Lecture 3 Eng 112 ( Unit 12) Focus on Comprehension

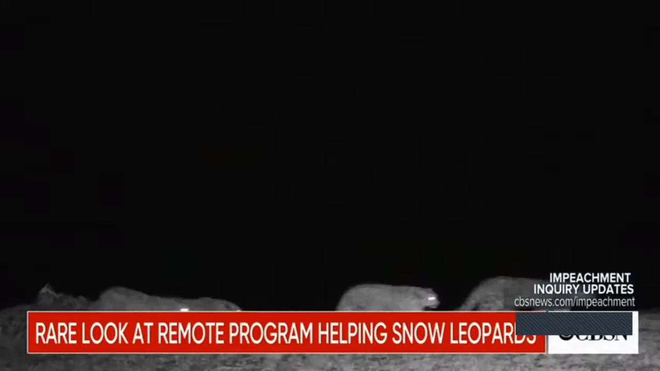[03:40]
And often there are. Here, for example, are several babies hunting with their mother at night. The cameras do a job no human could.